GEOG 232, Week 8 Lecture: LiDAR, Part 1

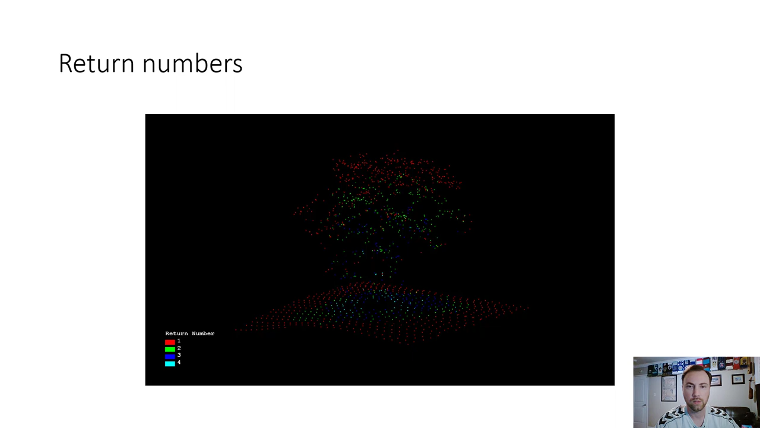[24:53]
foliage and also on the ground around it and then fourth returns are very very minimal very few this here is showing the height probably in centimeters i would imagine maybe maybe inches actually and so yeah we can see make those out basically low to high
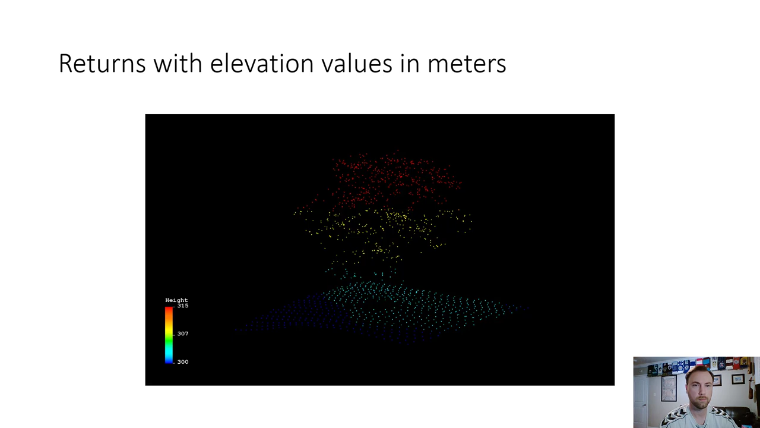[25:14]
and then here we have the classification system that i mentioned before so you can see that the tree itself is all blue that's class four if you go back to that classification you'd see that four is vegetation and class two would be ground
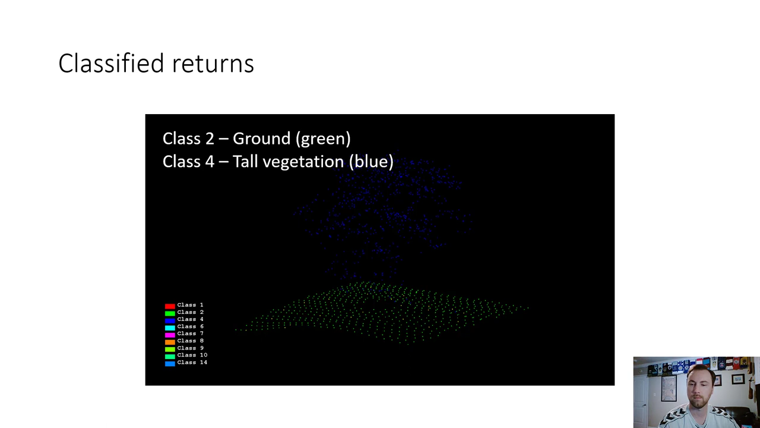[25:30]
so first returns for the top of features immediate intermediate returns for vegetation structure and last returns and only returns for the ground and for buildings you can see there first intermediate last and only so these are all different ways that you can render a point cloud so you're not limited to just the physical object you can also really tell something about the object how big it is how dense it is and so on and so forth